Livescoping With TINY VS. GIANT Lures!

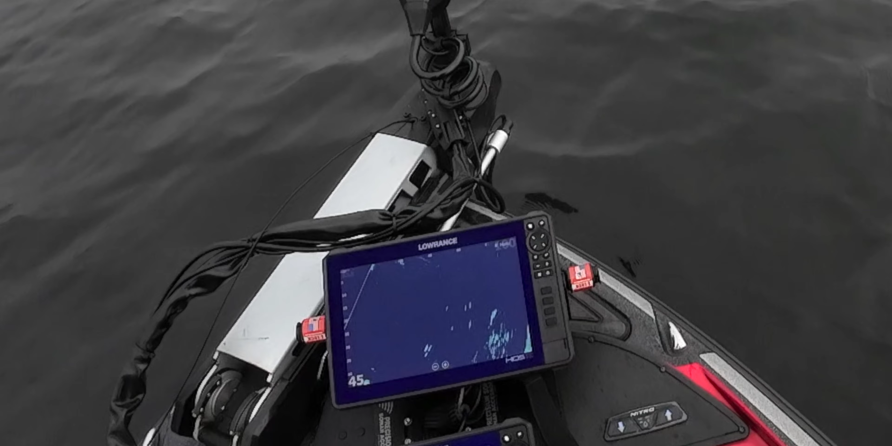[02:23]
All part of the plan. All part of the plan. Uh oh. Oh my god. They want the big one.
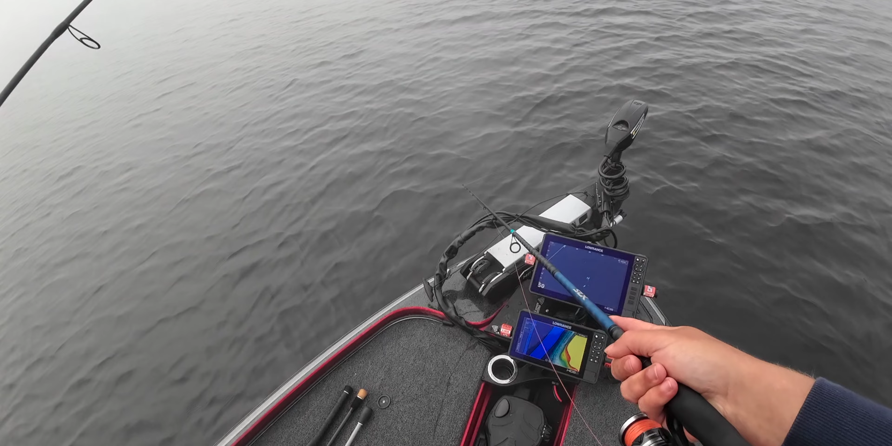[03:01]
I think it's too big for them to fit in its mouth. It's got to be a spot. It's got to be. Watch that's going to be the one that eats this lure.